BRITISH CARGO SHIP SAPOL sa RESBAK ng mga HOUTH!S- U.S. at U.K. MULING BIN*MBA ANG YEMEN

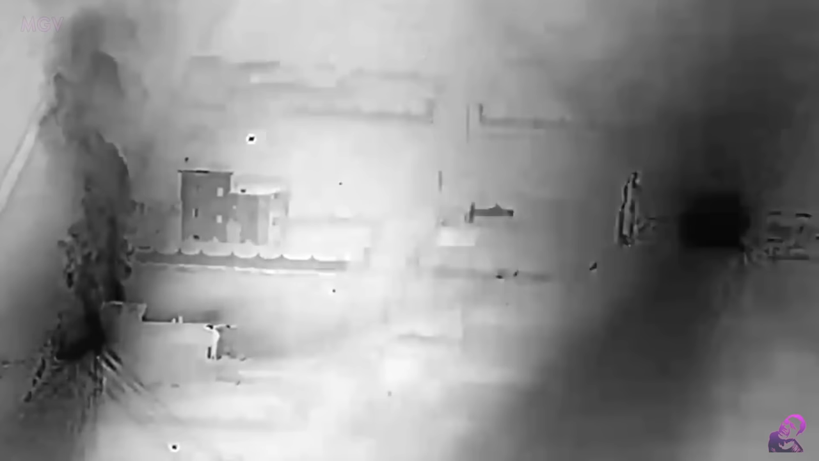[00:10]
intelligence network at weapons and supply depot ng mga Houthis sa loob ng
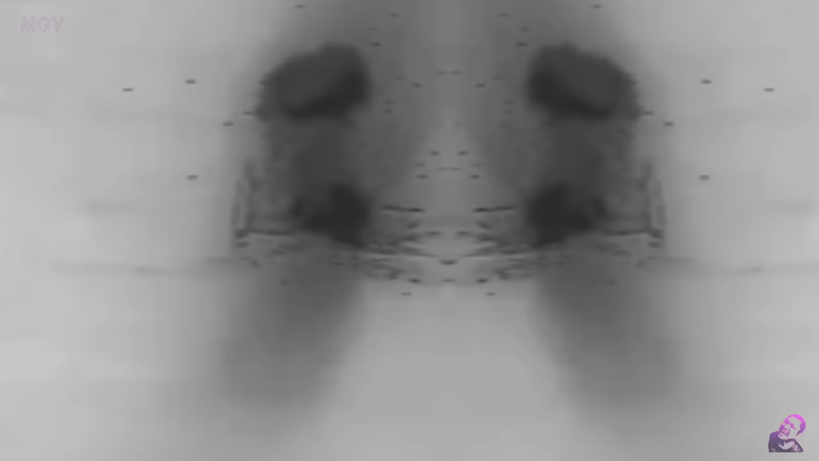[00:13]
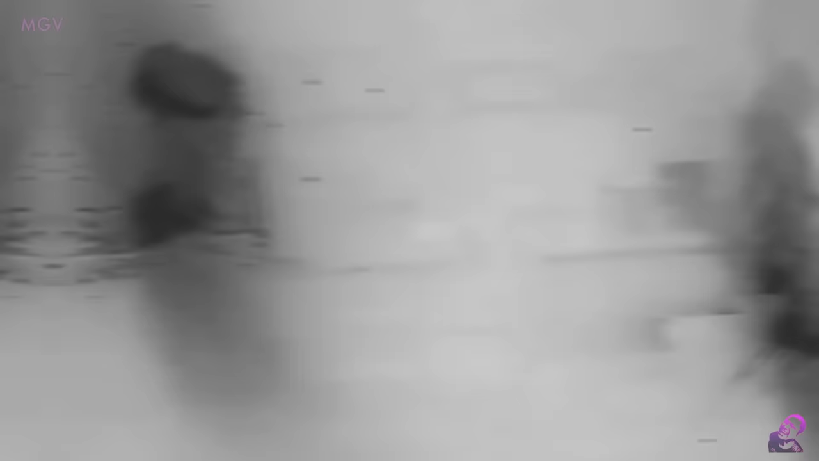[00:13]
bansa ang kanilang tinarget at naabo sa isa na namang panibagong wave ng airstrikes sa ginawang joint operation ng dalawang bansa.